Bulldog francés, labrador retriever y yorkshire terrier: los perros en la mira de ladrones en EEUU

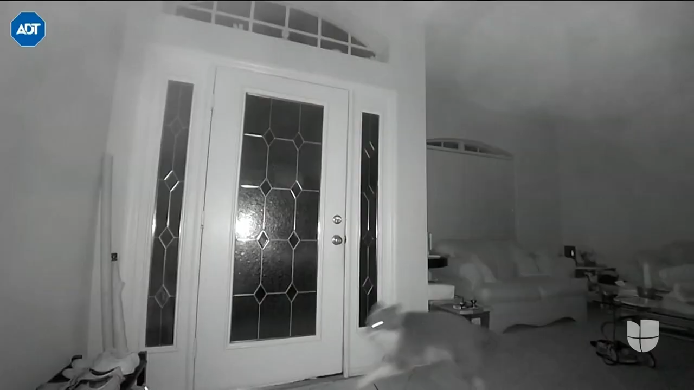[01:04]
Pero otras razas de perros también están en peligro.
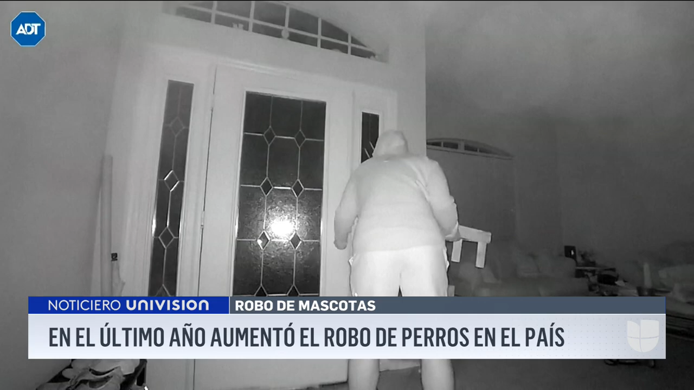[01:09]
Este pastor australiano fue robado de su casa en la noche. Kimberly teme por la seguridad de su pequeño Maxi.